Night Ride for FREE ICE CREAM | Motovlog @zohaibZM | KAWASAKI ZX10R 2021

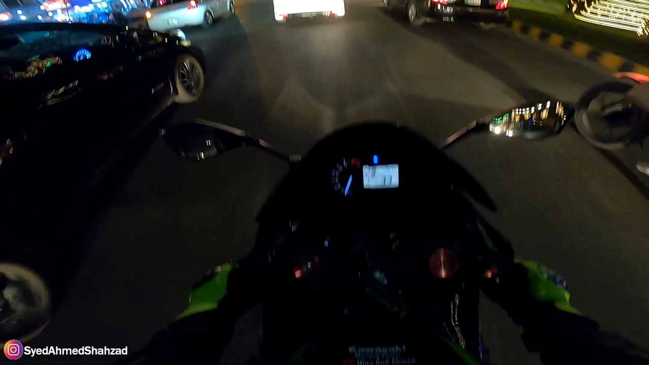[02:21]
कह भी रहा था कि रश काफ़ी मिलने वाला है आपको, क्योंकि फ्राइडे ऑलमोस्ट 60-70% वीकेंड एंजॉय कर रहे होते हैं इस डे पे, लॉन्ग वीकेंड, सो ऑफिस ऑफ होने का टाइम स्पेशली, बट कोई नहीं, देयर आर लॉट ऑफ बाइकर्स ओवर देयर टुनाइट। तो मैंने कहा एक रात का व्लॉग भी अपलोड करते हैं नाइट राइड का।
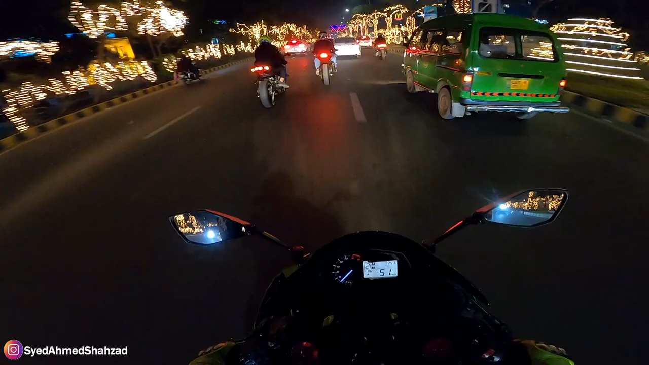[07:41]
ट्रैफिक अच्छी खासी है एंड ब्रेकिंग ज़्यादा होने वाली है,
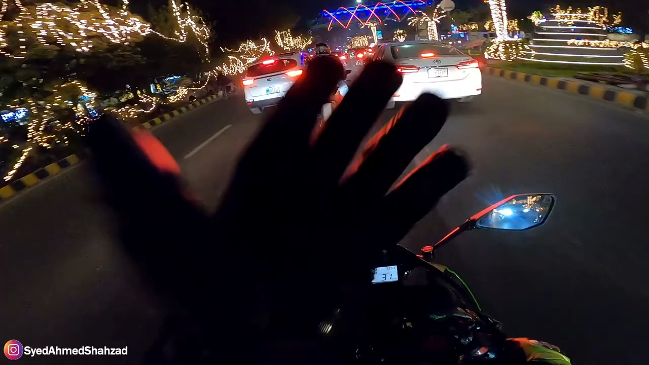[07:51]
बाइक का टेम्परेचर ऊपर जाने वाला है डेफिनेटली, और आगे जाके शायद हमें नोट ओपन मिल जाए क्योंकि जाना मॉल टाउन की तरफ है, तो अंडरपास के बाद ही हमें स्पेस मिलेगी मेरे ख्याल से। देखा टोटल बीच में टूट रहा है।
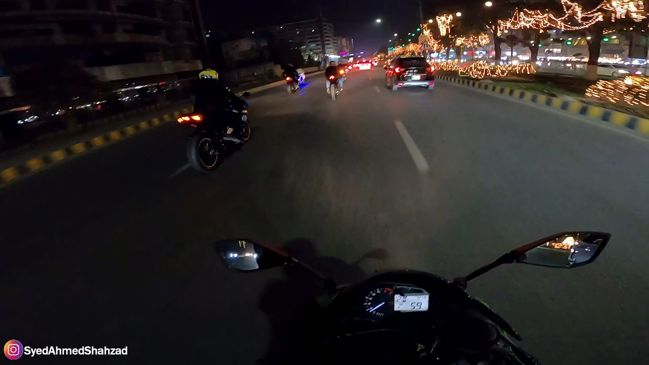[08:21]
On his beautiful Gixxer 750, the beautiful color scheme, the yellow, looks very good on it. इसलिए राइड रश में राइड का ज़रा मज़ा नहीं है क्योंकि बाइक ही नहीं है आपको अपना पोटेंशियल दे रही होती, ना आप देख रहे होते हैं, ना साउंड आ रहा होता है, एवरीथिंग लुक्स रेडी, और ऊपर से ग्रुप राइड रश में उतनी मुश्किल हो जाती है।
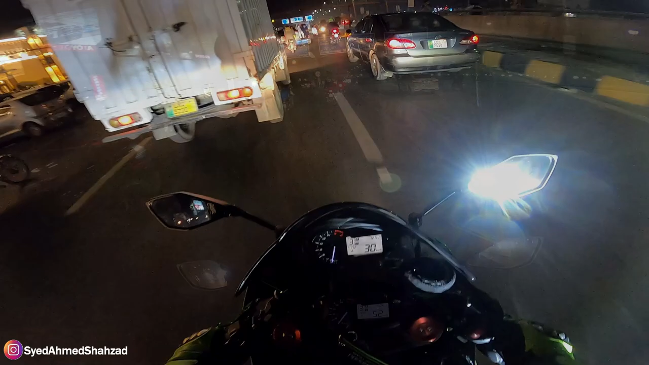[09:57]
दैट अंडर पास वेट टू द मॉल टाउन।